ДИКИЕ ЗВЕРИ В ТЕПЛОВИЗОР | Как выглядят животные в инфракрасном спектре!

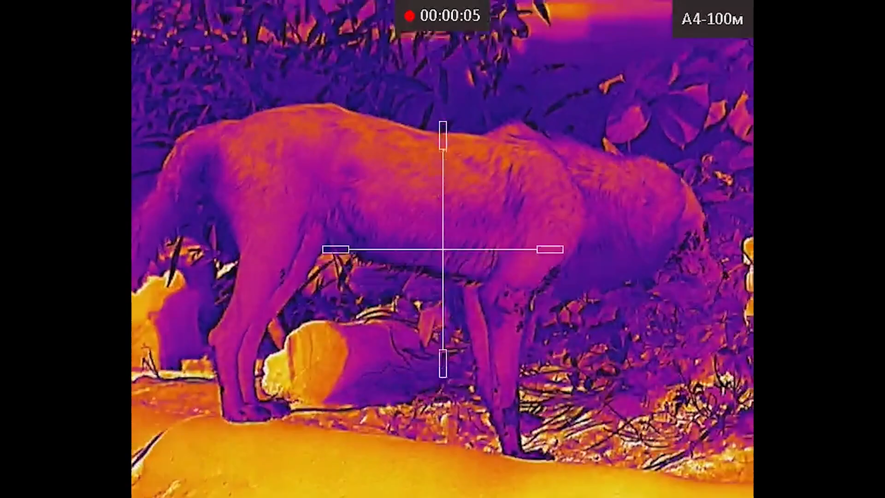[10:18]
вот там вот он красавчик в зарослях
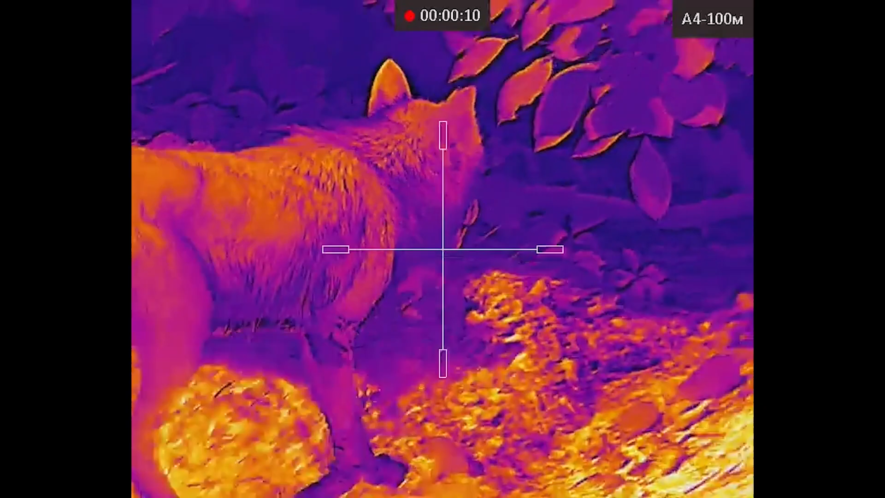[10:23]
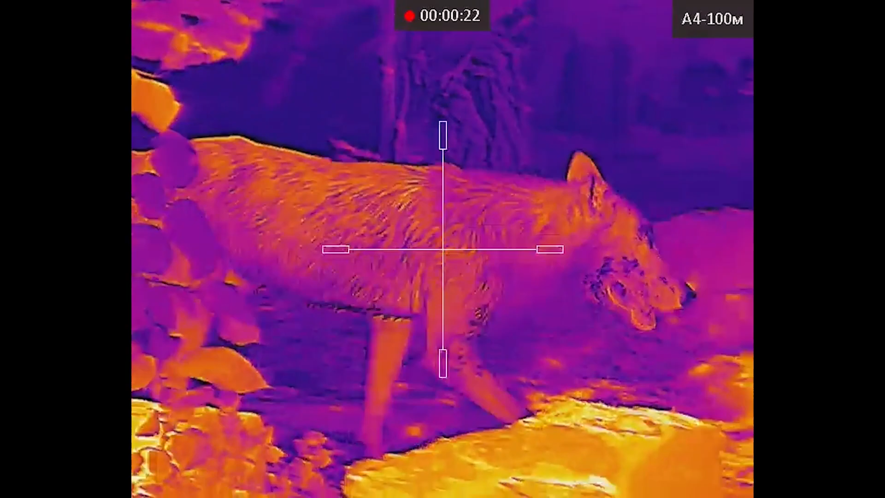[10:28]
посмотрите только какая детализация
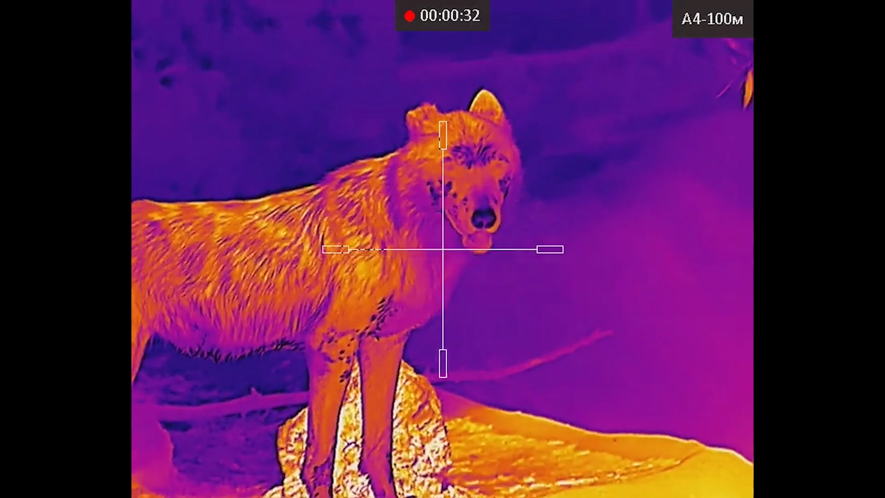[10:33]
сразу видно что дикий зверь ну
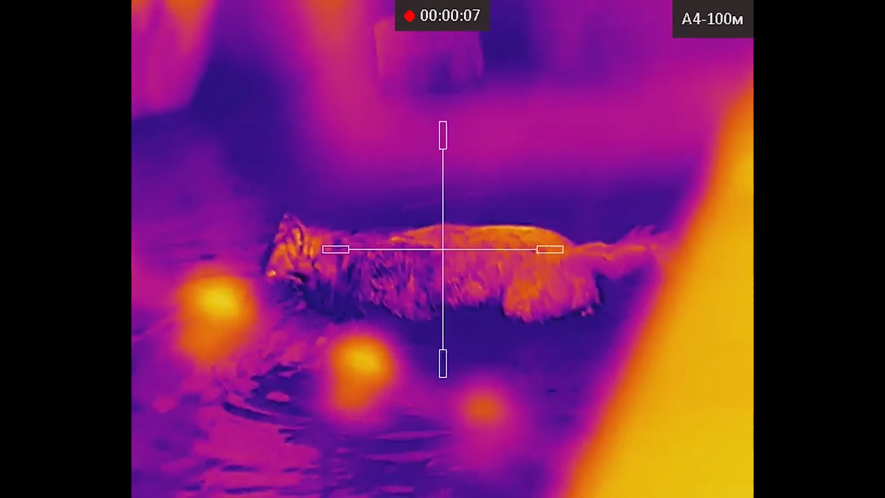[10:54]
решил прыгнуть в воду и поплавать вот вот так
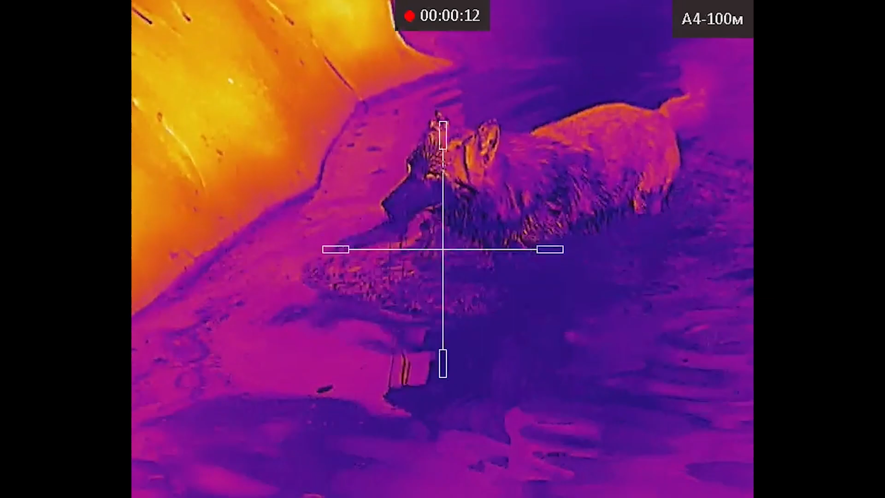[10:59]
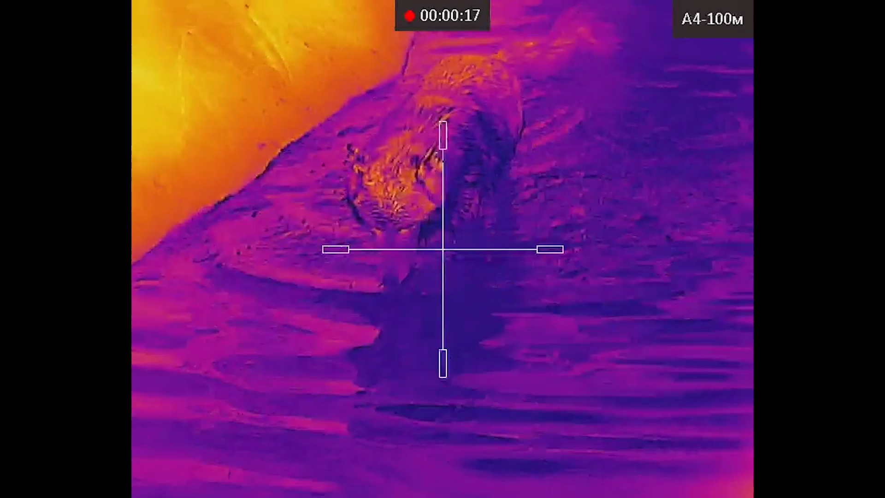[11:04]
вот так вот выглядит мокрый волк всем спасибо за внимание идем дальше
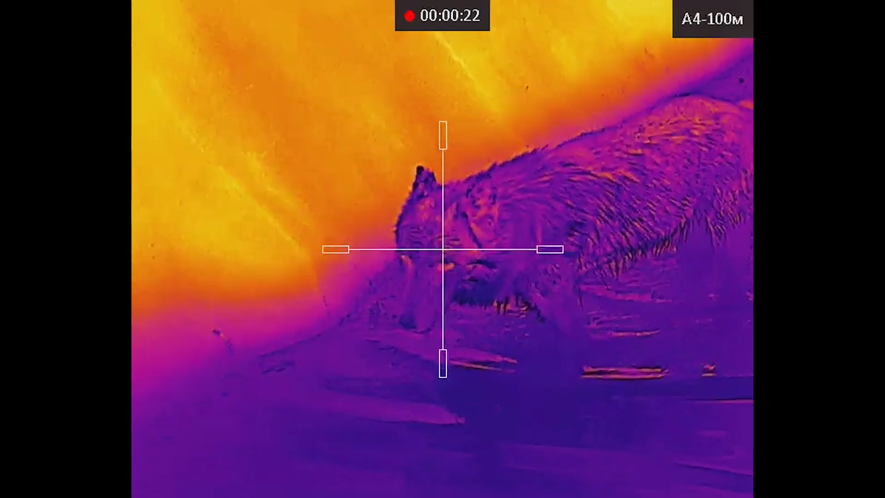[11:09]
следующий вольер рядом с волками это кто бы вы думали
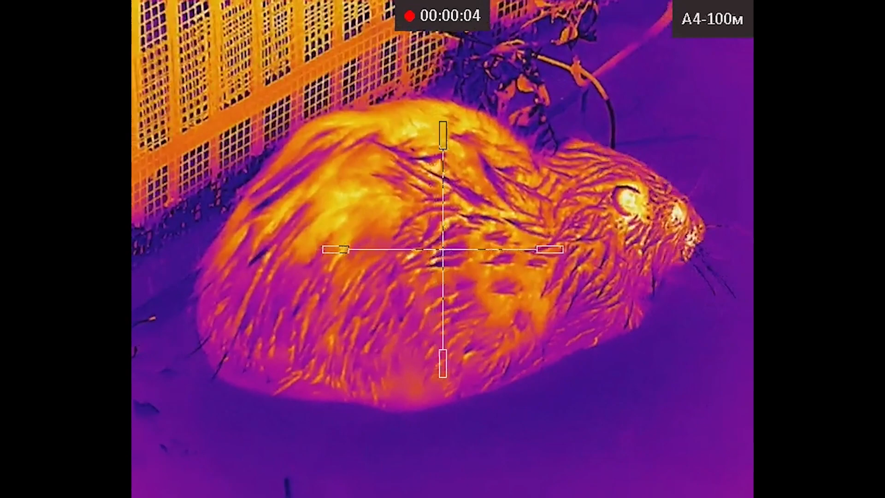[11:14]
я вот бы в тепловизор кстати не догадалась кто это вот мне
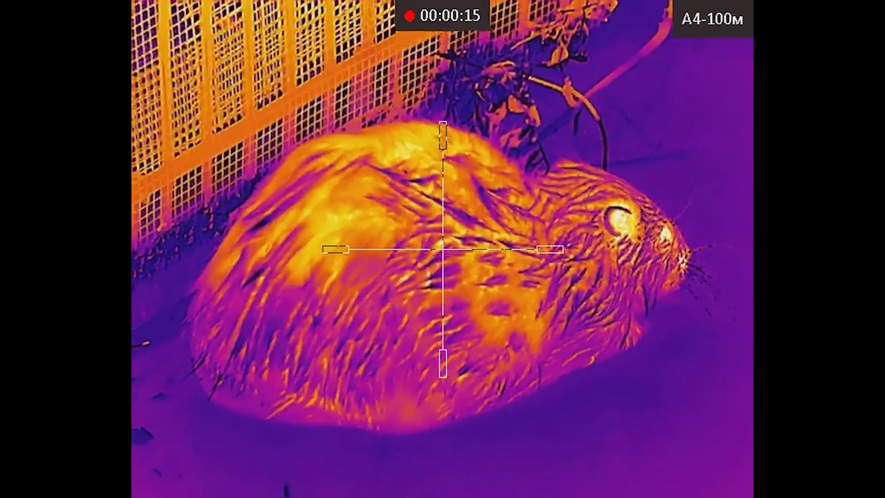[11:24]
похоже на очень большую крысу как будто я ее сблизи снимаю под микроскопом
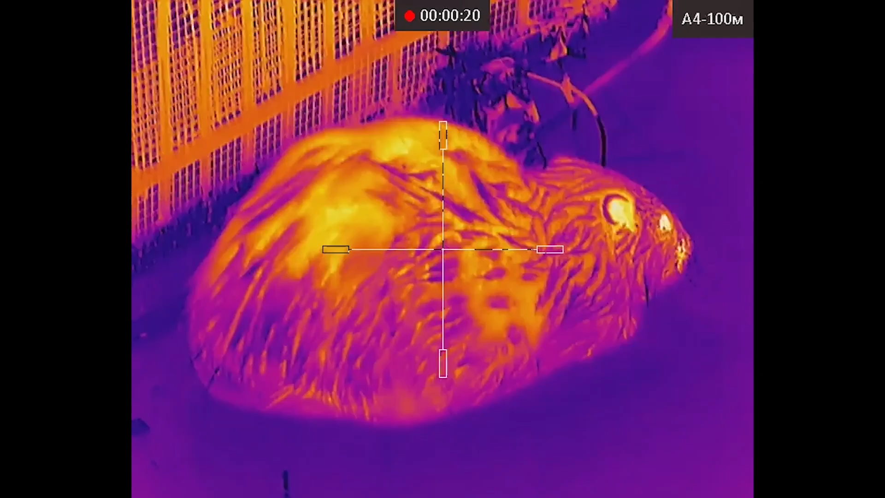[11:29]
а это у нас на самом деле настоящий бобер
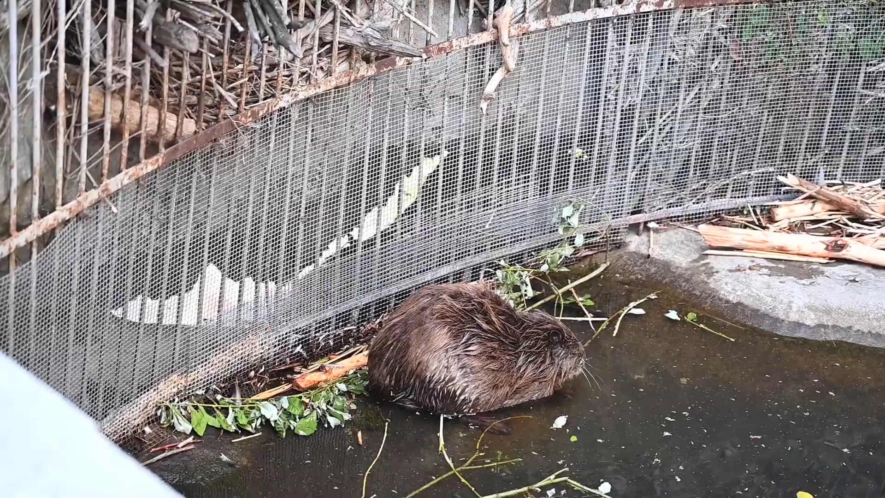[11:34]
у них здесь можно посмотреть кстати в тепловизор видно их сооружение вот они они
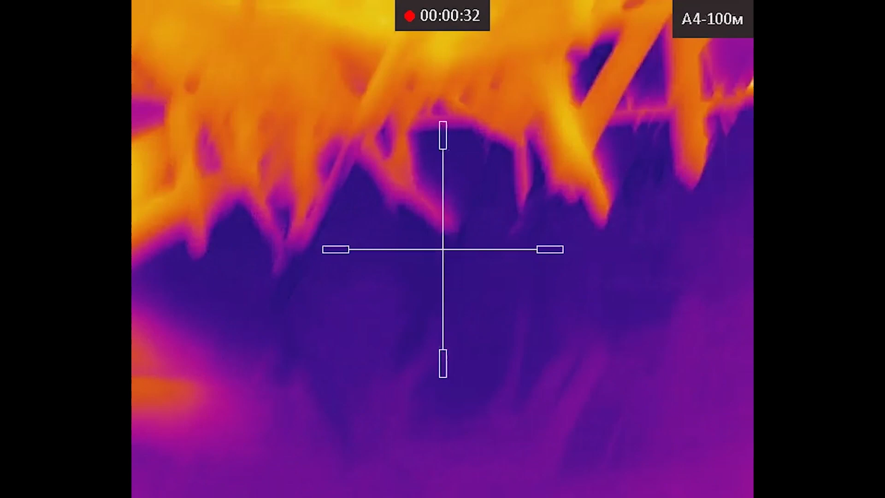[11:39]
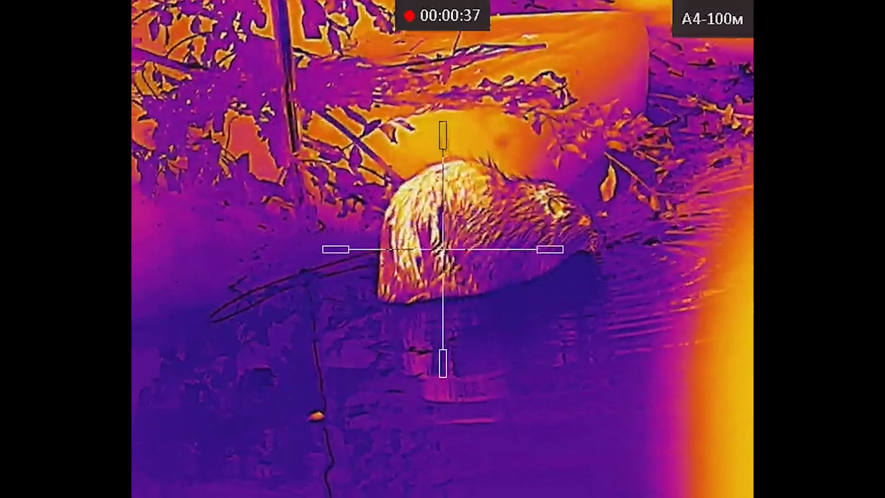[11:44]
там вон дальше еще один вобрик сидит вот можно его снять часть
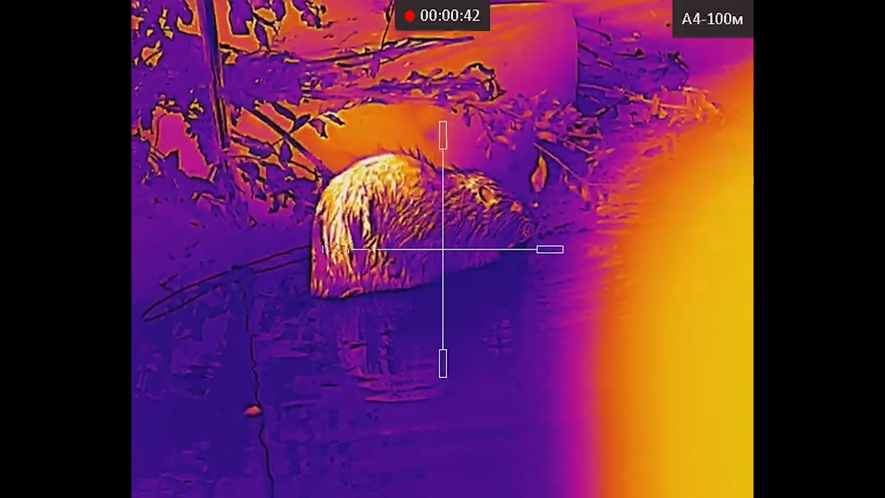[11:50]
экспозиции находится за стеклом но мы нашли где посмотреть через тепловизор
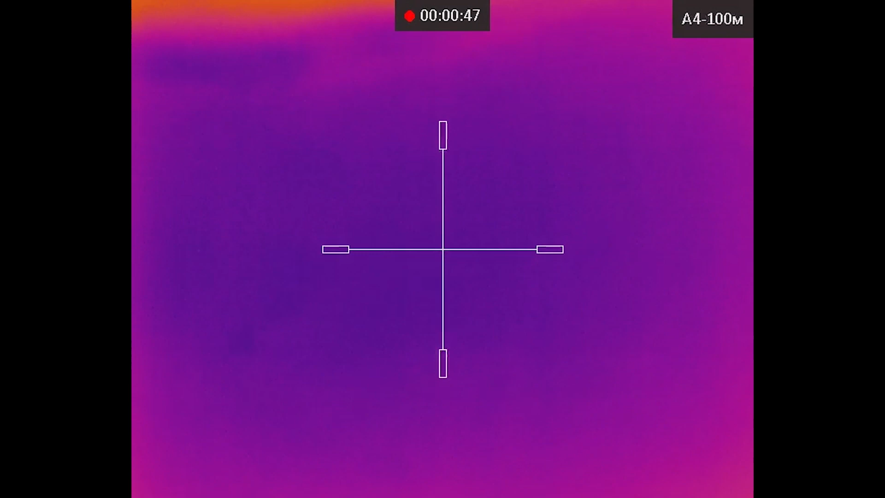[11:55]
вот так что вот так выглядят бобры через
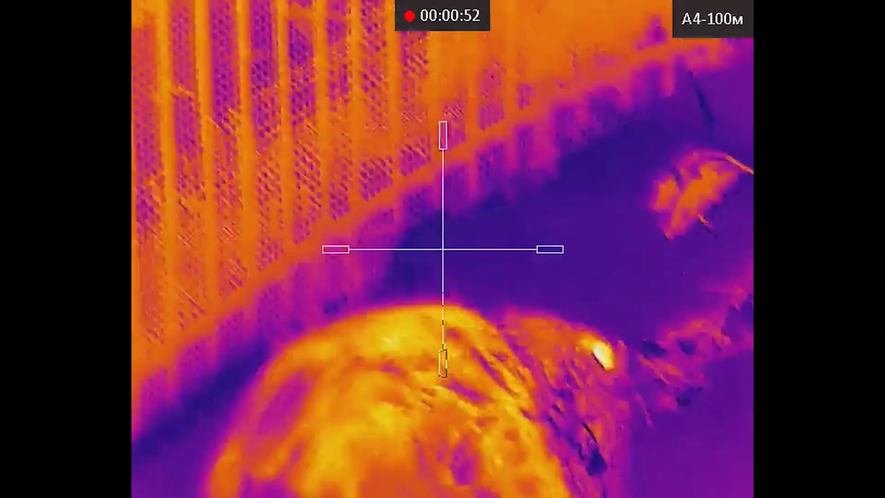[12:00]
тепловизор
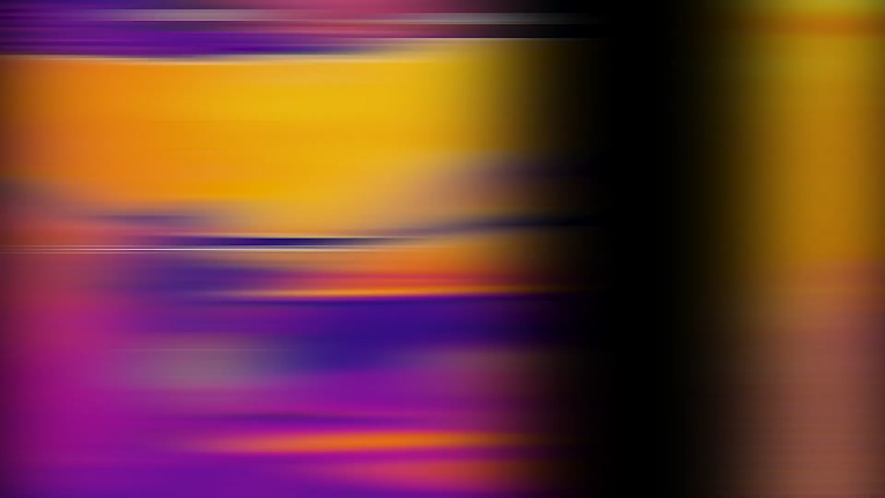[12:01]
а сейчас мы подошли к другому вольеру как вы думаете кто это
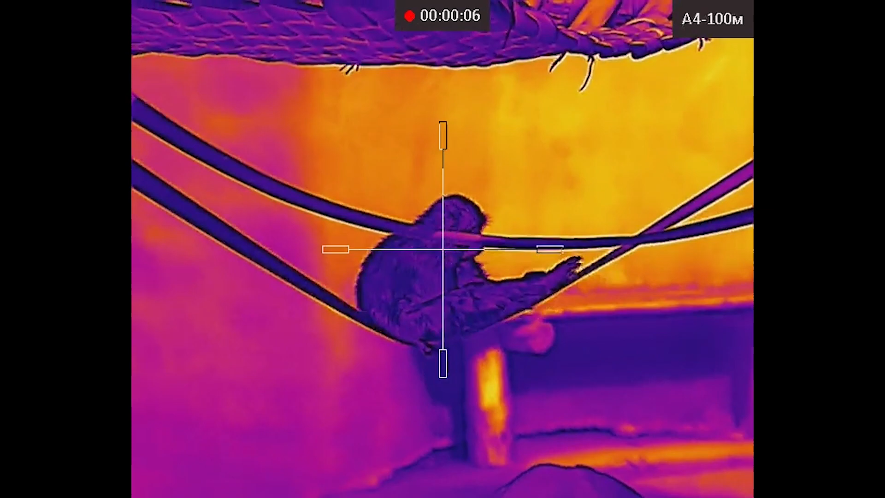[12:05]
очень человекоподобные вон там еще сидят несколько